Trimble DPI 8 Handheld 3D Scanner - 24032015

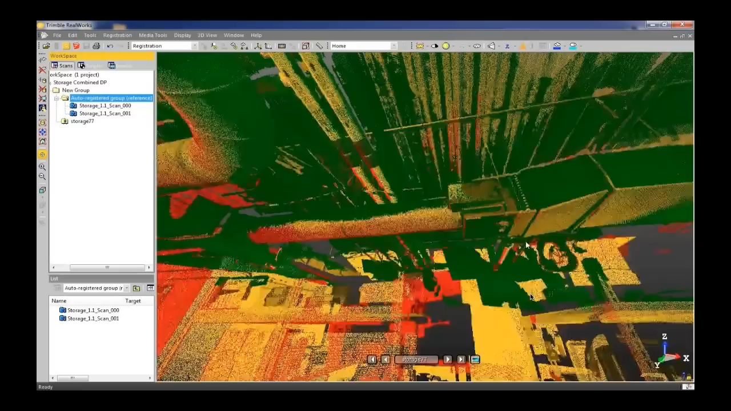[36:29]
And you can see how the data sets, uh, merge straight at the top of each other. And here they are with the, the color applied to them.
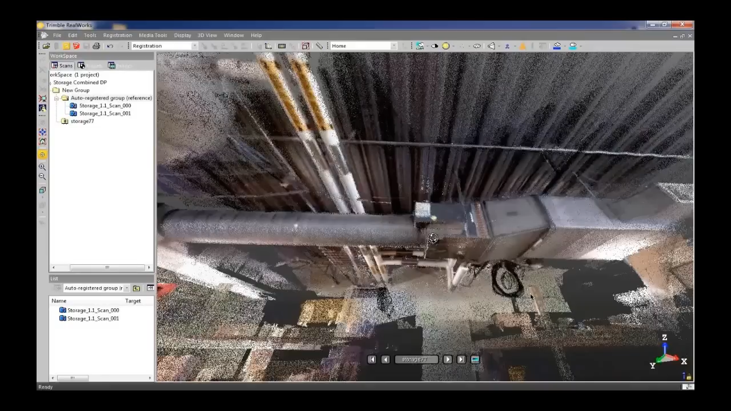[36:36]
So, you can see the high level of detail, uh, that both devices captured.
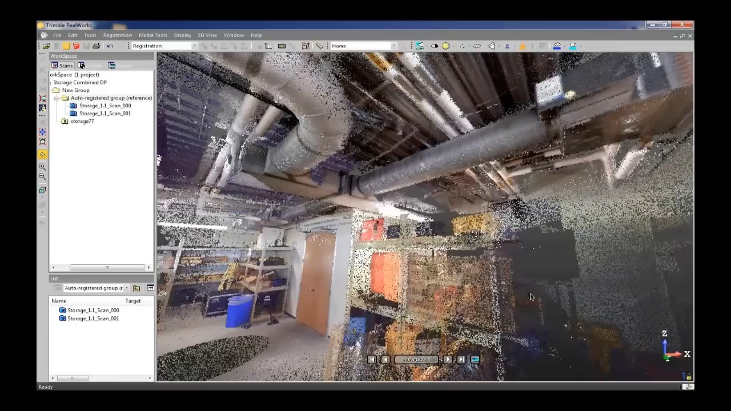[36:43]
Um, but you can see how they fit and form together very easily.